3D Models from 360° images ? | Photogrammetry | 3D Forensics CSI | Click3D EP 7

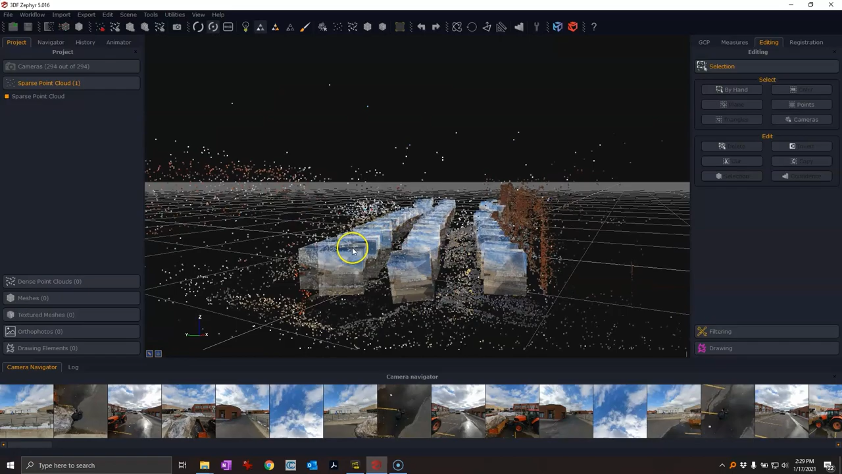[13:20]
You can see I have all these cubed images here. These are like the different camera positions and that's sort of what it breaks it down to. And I can see that I've got a sparse point cloud here. A lot of noise, not really crisp or clean. But hey, let's continue on with this and let's see what happens.
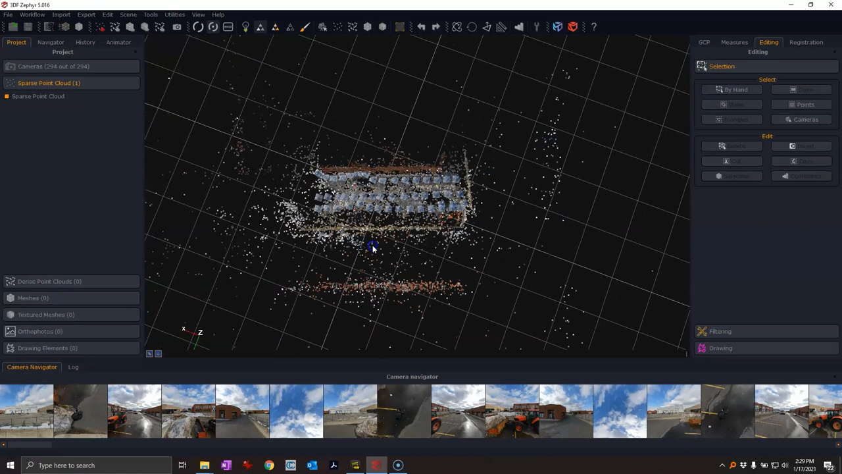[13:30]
I'm actually just going to isolate the area that I want it to work on because I don't really want it to work on. Just a really, really big area. So I'm just going to narrow this down and I can do that with this little box here.
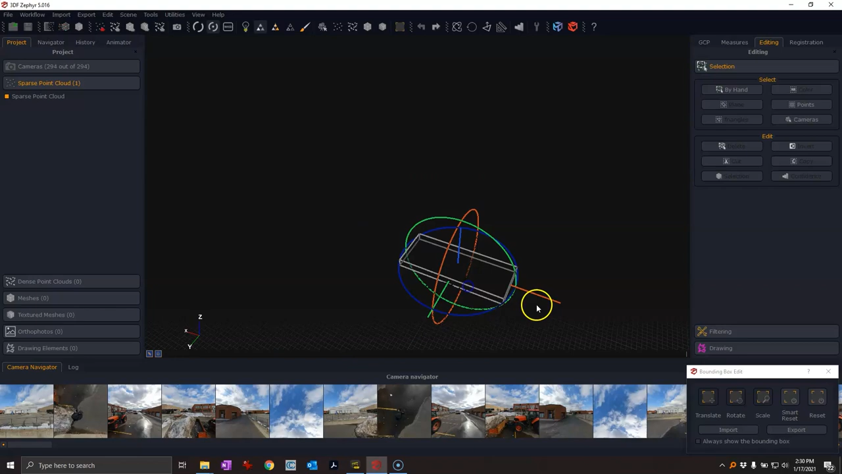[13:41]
And basically this bounding box will help me reduce the size of what I need. So let me get that back in there and there.
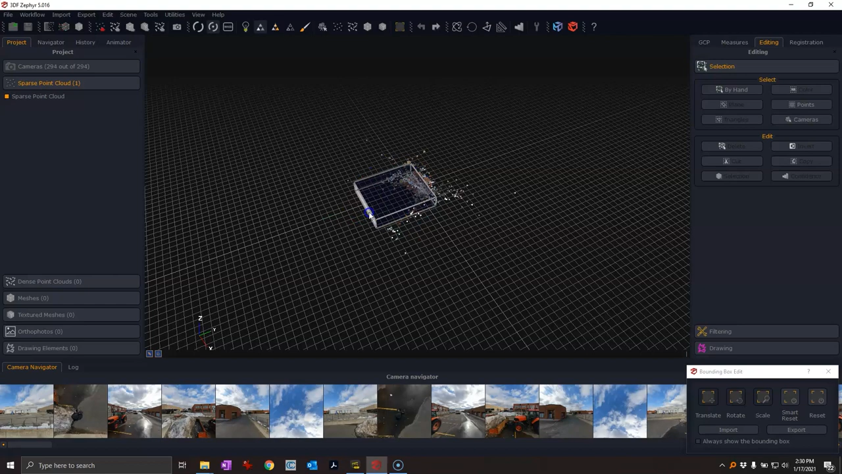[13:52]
And then I'll just adjust it while I'm here. Okay, like that. And all right, we're getting there. We're getting there like that.
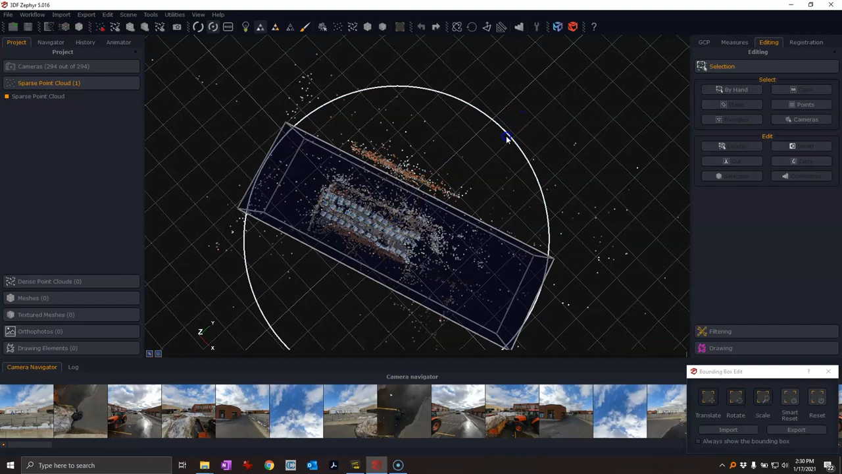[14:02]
Great. Okay, I'm just going to narrow this way down because there's a lot of noise on the outside. I don't need that. Even these are the buildings that are across.
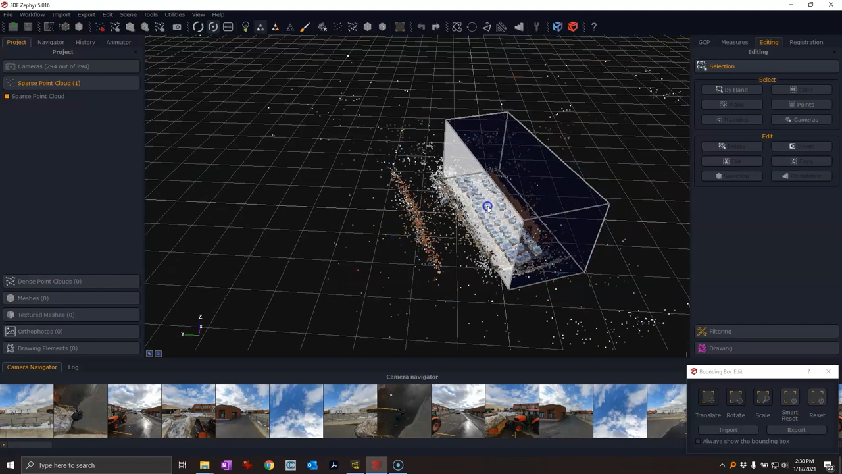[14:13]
I don't want that. I just want it up to the little barrier wall that's there. That would be good enough.
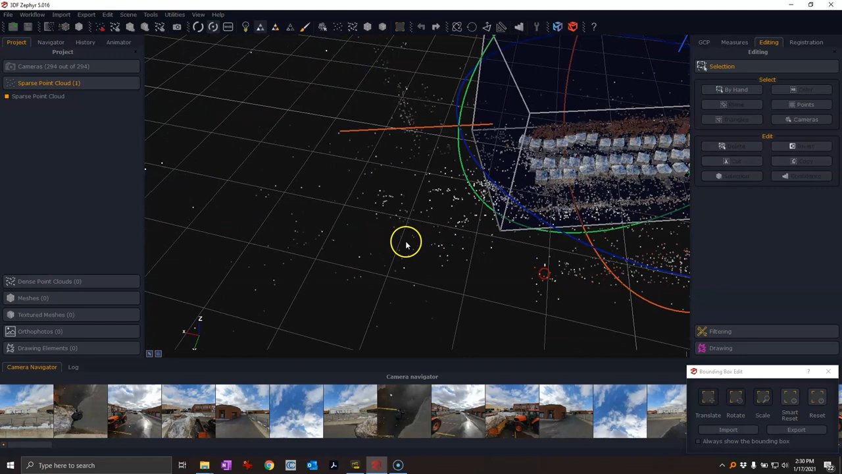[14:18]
And even on this side, that's a lot as it is. So I don't need to go that high.
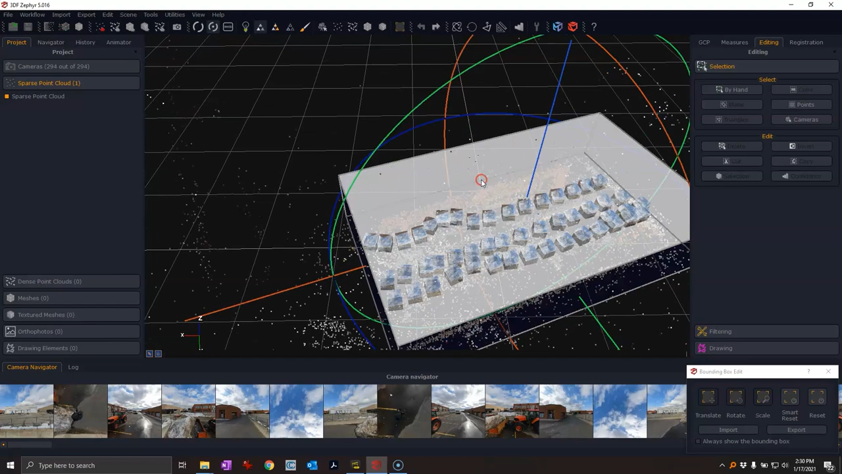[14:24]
I just want to go as high as the building. So right about there. That should do it, I think. Yeah, that's okay. I'm just going to push this a little bit more. And that's okay.
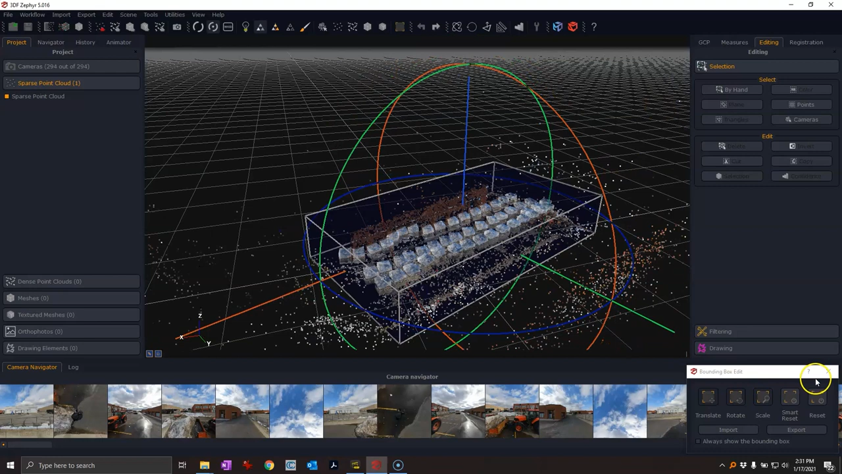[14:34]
So that's my bounding box. So it's only going to work on the area that was inside the bounding box.
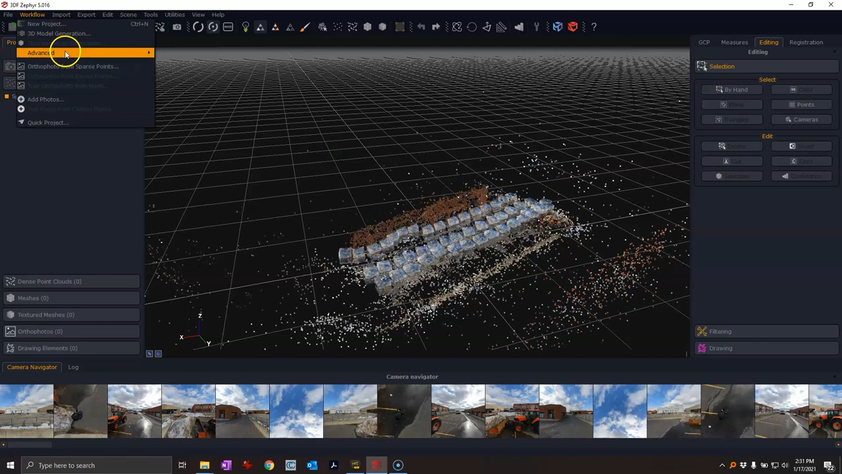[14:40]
And the next step is going to be to go with a dense point cloud. So I'm going to choose all the cameras and make sure that they match.
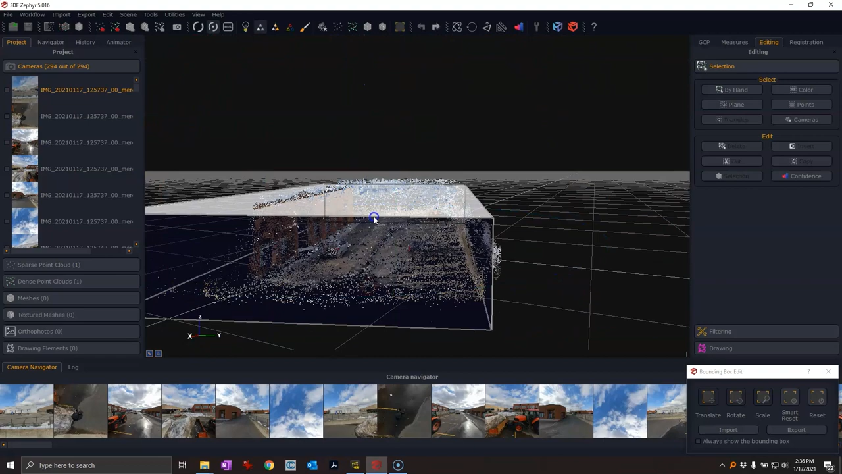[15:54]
Maybe what I'll do is I'll take the bounding box. And I'm going to take the top and just drop it down a bit more just to see what I can get. Well, just about here. It's actually picking up, it looks like to me, some of the sky and that sort of thing.